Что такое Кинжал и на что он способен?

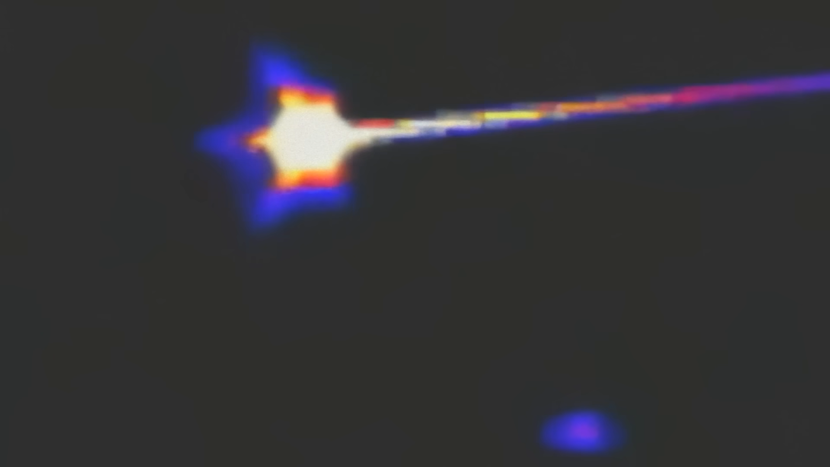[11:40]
На завершающем этапе полёта кинжал входит в атмосферу, начинает маневрировать аэродинамическими рулями,